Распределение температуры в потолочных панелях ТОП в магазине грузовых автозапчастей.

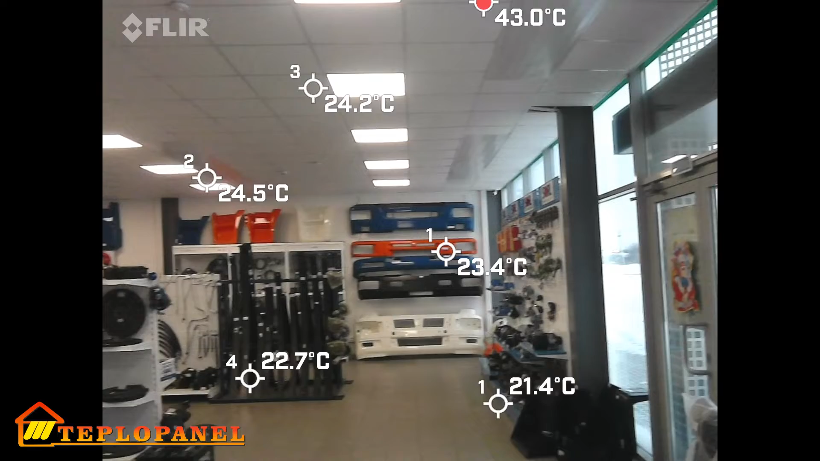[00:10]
сейчас попробуем сделать другой режим съемки тепловизором чтобы можно было понимать на что направлена точка который фиксирует температуру
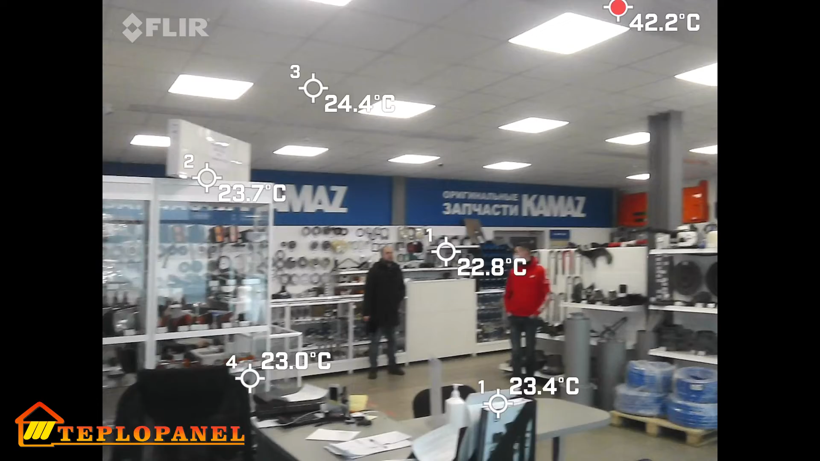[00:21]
On screen: max 42.2°C
смотрим пол имеет температуру 21 градус потолок 23 градуса температура поверхности стекла
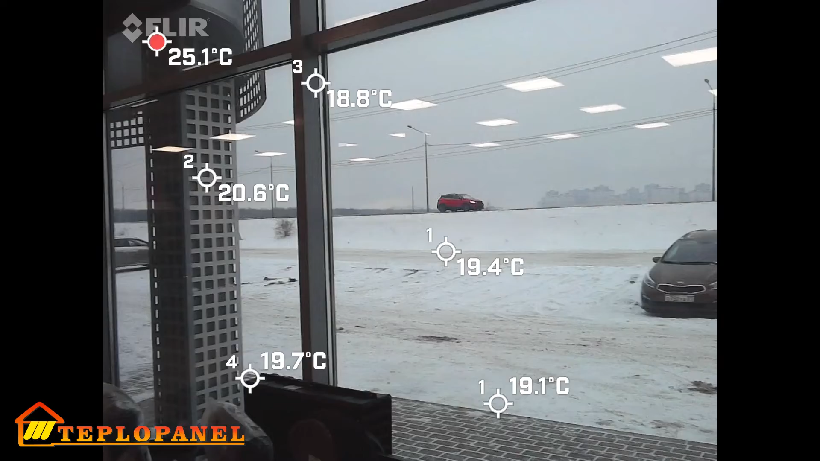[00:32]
сейчас 19 градусов в
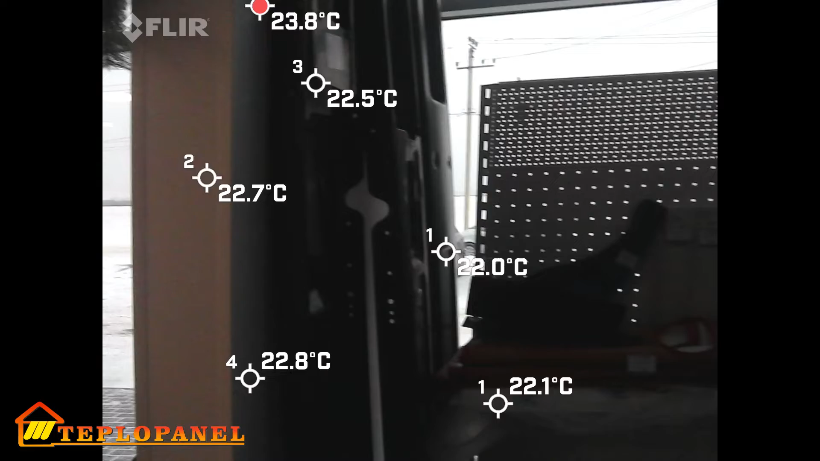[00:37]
соседнем помещении теперь у нас также такие
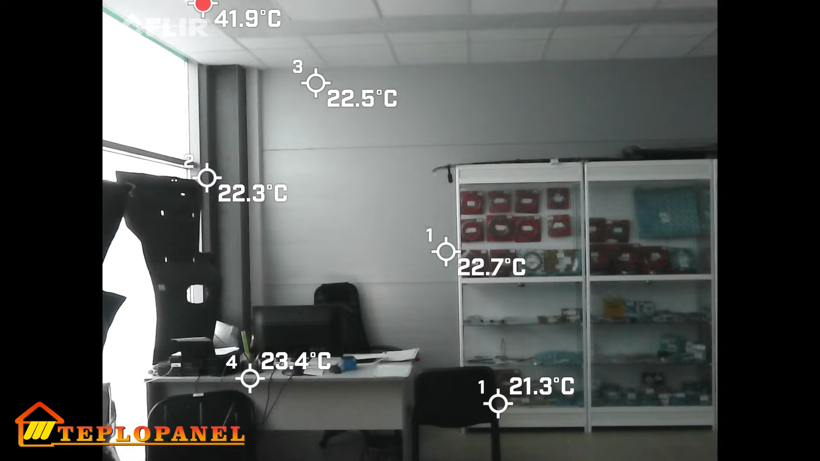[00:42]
же температуры при этом теплоноситель сейчас нагрет до температуры 42 градуса